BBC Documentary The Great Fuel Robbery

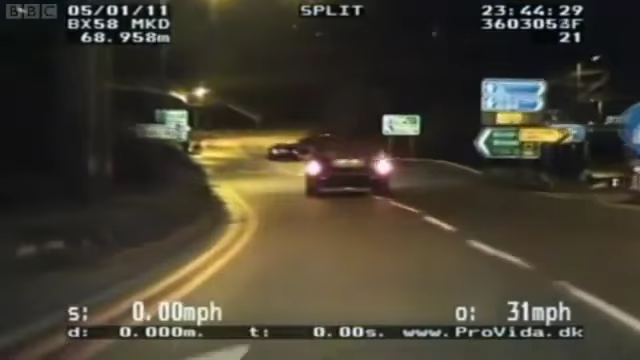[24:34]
We were out on patrol and we came off the M6 motorway and we were travelling along this dual carriageway, which is the A34, heading towards Birmingham city centre.